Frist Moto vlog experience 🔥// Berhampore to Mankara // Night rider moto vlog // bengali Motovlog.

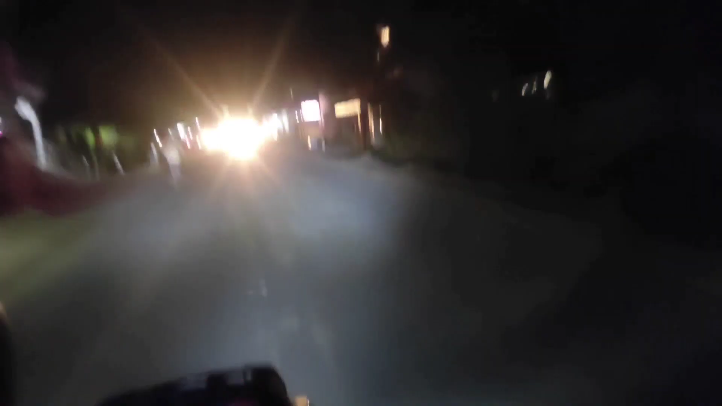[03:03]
গাড়ি এখন 53 চলছে, 53 স্পিডে চলছে, সামনে ফাঁকা রাস্তা আছে,
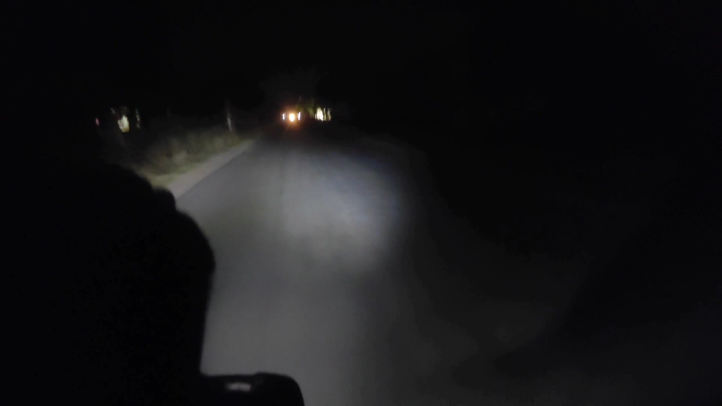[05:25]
তো গাইস আমরা মানকড়া চলে এসেছি ভাই, মানে বলতে গেলে এটা এখান থেকে মানকড়াটা শুরু।
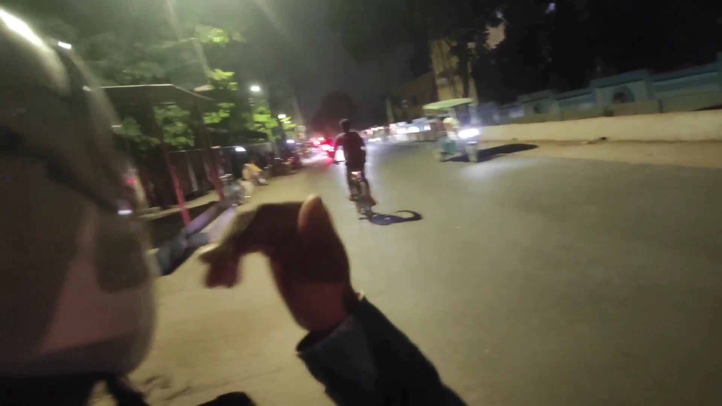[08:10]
সামনে পুলিশ ছিল, এতক্ষণ হেলমেট না পরে, এই মহান ব্যক্তি হেলমেট না পরে গাড়ি চালাচ্ছিল, সামনে পুলিশ আছে বলে ভয়ে আবার হেলমেট পরে নিল।
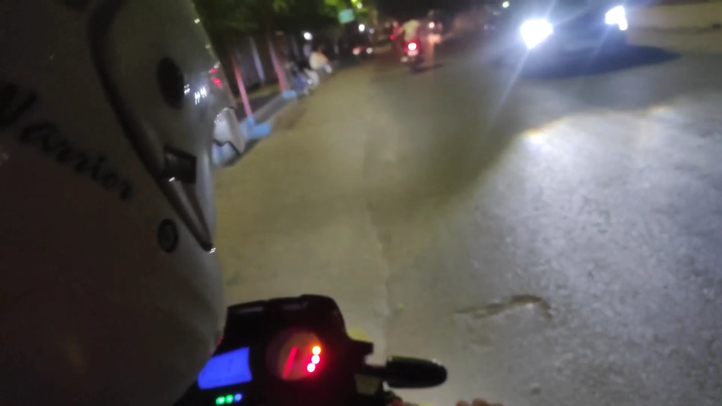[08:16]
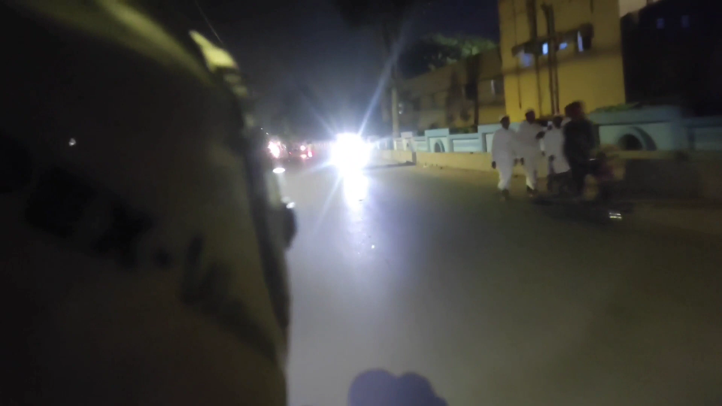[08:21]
বাই চান্স ধরলে আপনি 1000 টাকা ফাইন কেটে দেবে। এই যে সামনে পুলিশ গাড়ি, এই যে পুলিশ গাড়ি,
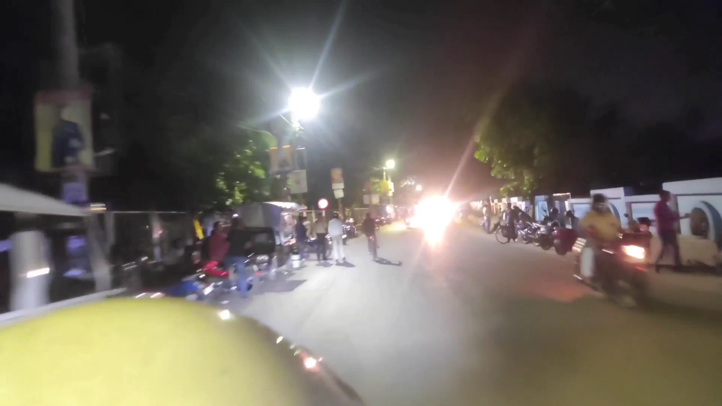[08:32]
দেখছিলেন আপনি বাই চান্স 1000 টাকা ফাইন করে দিলে টিকেট হয়ে যাবে আপনার।
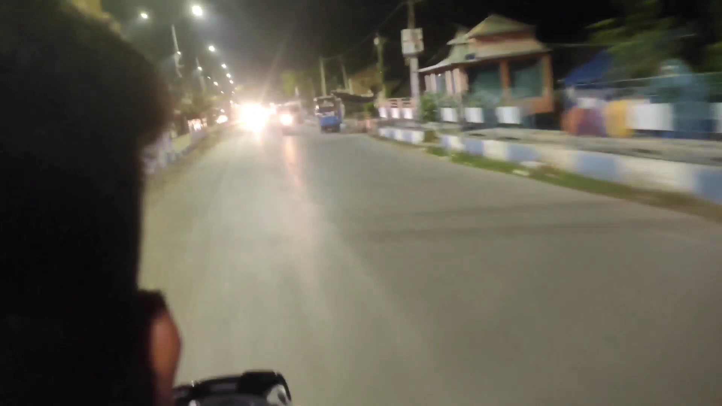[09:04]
গঙ্গার ধারের দিকে মেইন রোড এদিকে আছি বহরমপুরে, এই সোজা রোডে বাড়িতে যাবো আমরা। মানে বন্ধুরা ফার্স্ট টাইম রাইডিং ব্লগ বানালাম, তো মোটোভ্লগ ওর জন্য বেশি স্পিডের ব্লগটা করলাম না,
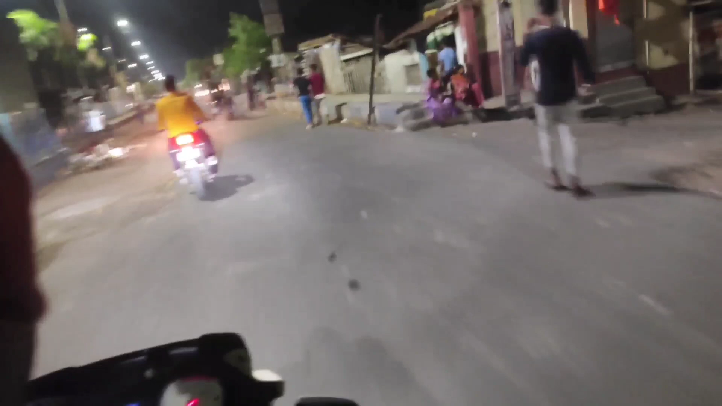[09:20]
যেহেতু রাত্রিবেলা ছিল মিনিমাম 90 অব্দি স্পিডটা ছিল, এখানে দিনের বেলা হতো তাহলে স্পিডটা আরও বেশি তুলতাম। ফার্স্ট টাইম মোটোভ্লগ করছি, বেশি স্পিড তুলে লাভ নাই।